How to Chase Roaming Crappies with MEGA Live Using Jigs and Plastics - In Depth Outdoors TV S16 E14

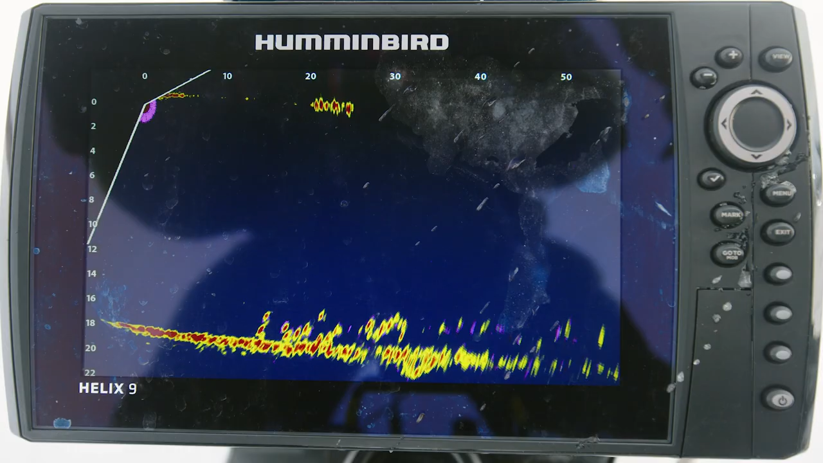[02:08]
then drill holes on them. The fish spook. It's really tough to kind of pin them down that way. So as you can see right here, all the way from 55 feet clear over to 15 feet, those are all crappies on the bottom.
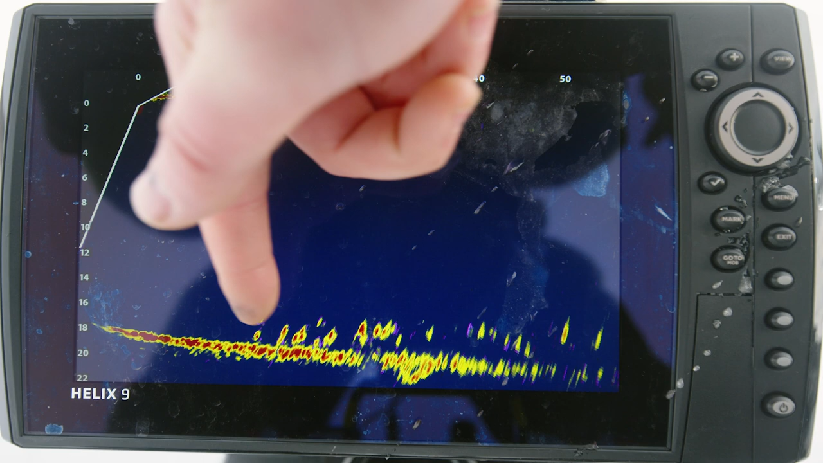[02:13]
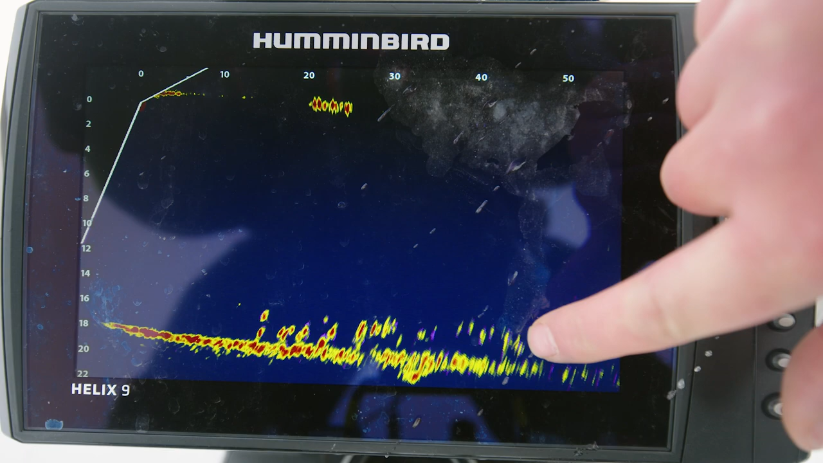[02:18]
Every one of these, those are all crappies. But just an awesome tool to be able to pin down these crappies.